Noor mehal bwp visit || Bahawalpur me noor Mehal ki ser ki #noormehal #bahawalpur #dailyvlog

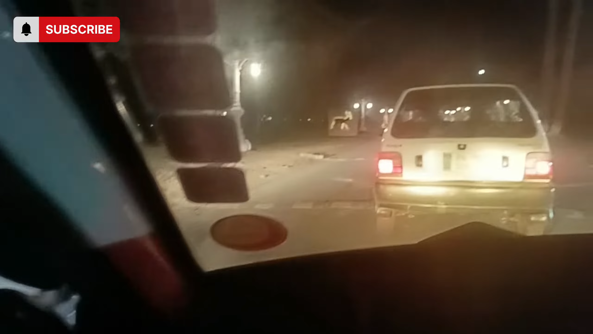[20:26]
ये देखिए, ये हम वापस जा रहे हैं यहाँ से।
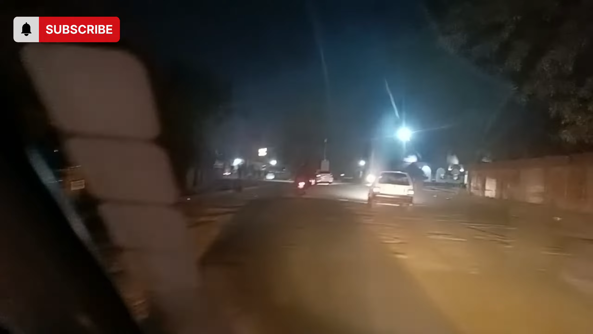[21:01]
ये देखिए गाइस, ये यहाँ पर ना हॉर्सेस लगे हुए हैं, ये बहुत प्यारे लगते हैं। रात के टाइम में इन पर लाइटिंग हो जाती है।